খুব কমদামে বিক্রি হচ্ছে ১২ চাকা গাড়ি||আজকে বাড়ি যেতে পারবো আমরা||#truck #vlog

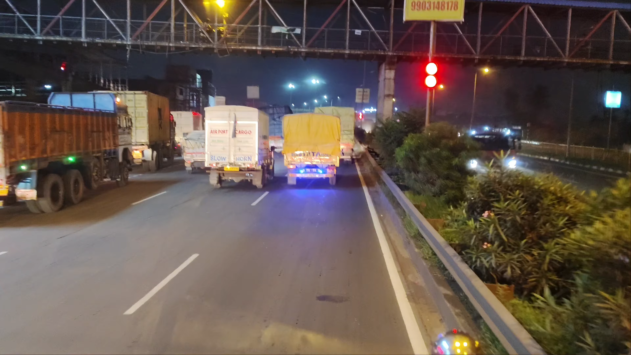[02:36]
আর যারা মানে কলকাতা ঢুকবে হুগলি সেতু পার হবে, তো তারা ওই সাইড থেকে বাঁ দিকে চলে যাচ্ছে, ঠিক আছে?
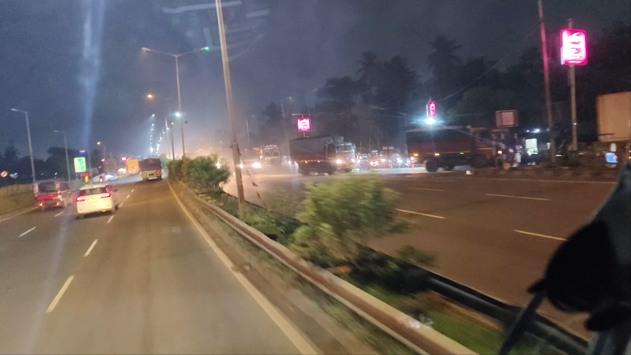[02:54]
এই যে এইখান থেকে ঢুকছে যারা ওই দিক থেকে বর্ধমান থেকে আসছে তারা এইখান থেকে ঢুকবে, ঠিক আছে?
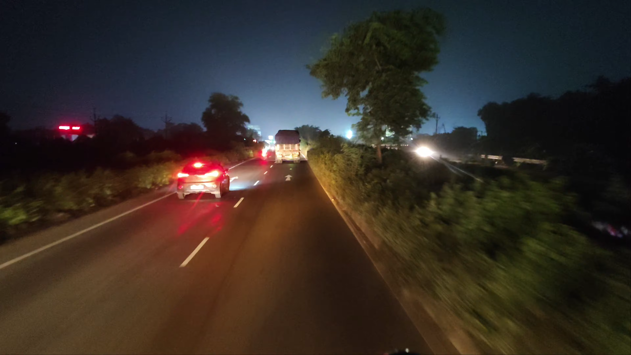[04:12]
তো বন্ধুরা এখন বাজছে হচ্ছে 10টা, আর আমরা এখন যে জায়গাটা আছি সেটা হচ্ছে সুগন্ধা মোড়, এই যে দেখতে পাচ্ছ।
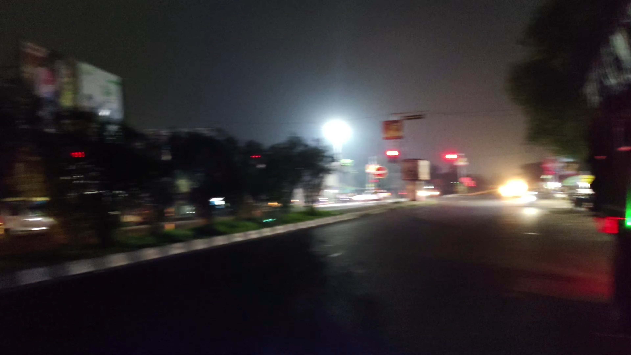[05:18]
সুগন্ধা মোড় থেকে বাঁয়ে গিয়ে এই সব গাদা অনেক গোলা আছে, সেসব গোলাতে মানে আমি যখন 31-19 গাড়ি চালাতাম মানে পুরোটাই আমরা এইদিকেই তখন আমি খালি করতাম।
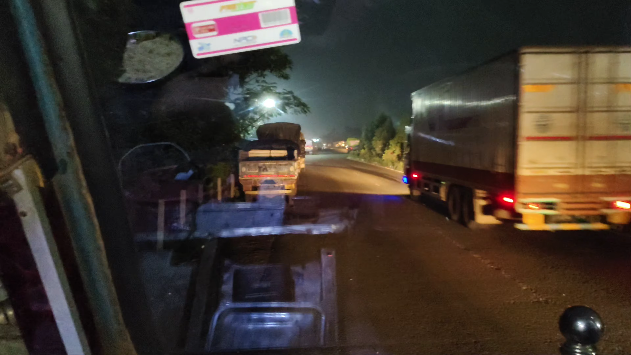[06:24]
খাওয়া দাওয়া করে গাড়ি আমরা ছেড়ে দিয়েছি, আর এখন আমরা এই যে পার হচ্ছি আমাদের মগড়া যে ফ্লাইওভার ব্রিজ,